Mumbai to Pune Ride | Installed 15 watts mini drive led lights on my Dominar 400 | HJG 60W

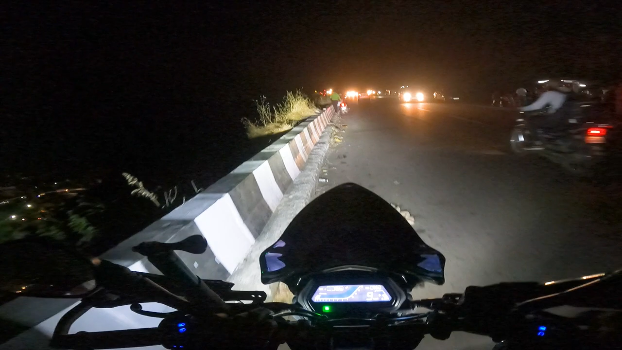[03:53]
ओके सो ये है खोपोली सिटी नीचे, और मैं अभी हूँ खंडाला घाट में।